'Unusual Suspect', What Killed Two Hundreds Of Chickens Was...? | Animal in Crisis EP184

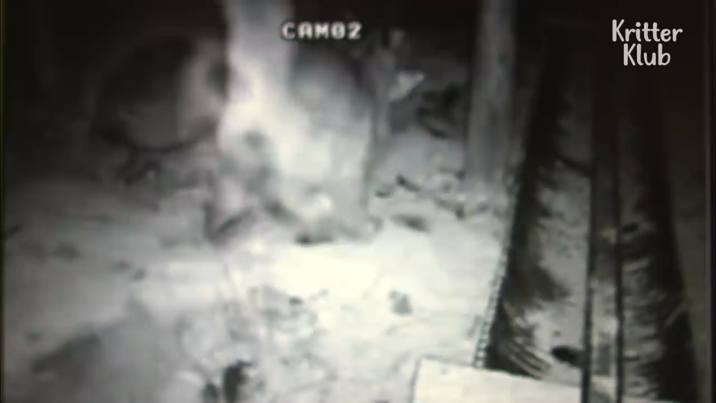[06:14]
참, 써봐 저거. 주변에 흔적들 확인하는 거야. 내가 이상이 없나? 또 다른 동물들이 와서 나를 노리고 있진 않나? 어.
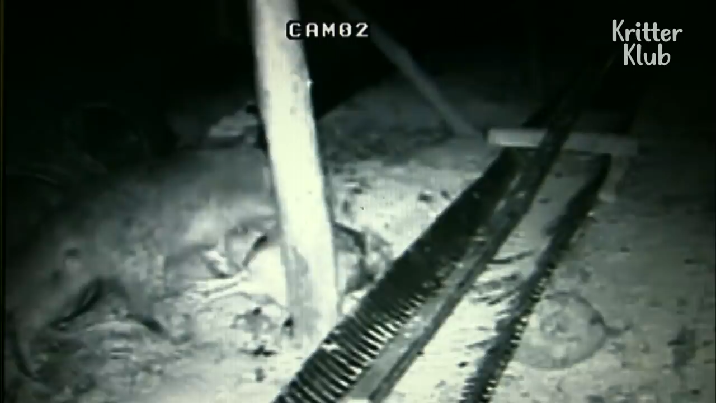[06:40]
아, 사기입니다, 사기. 사기라고? 네.
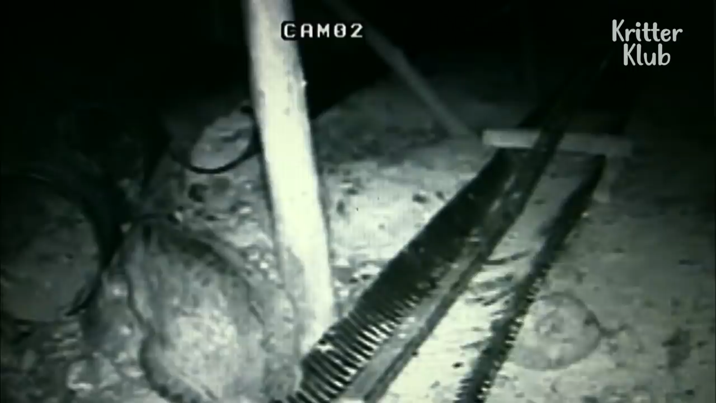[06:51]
여기 등 뒤로 나 있는 귀 등 뒤로 나 있는 색깔 선 이런 게 전부 전형적인 사기입니다.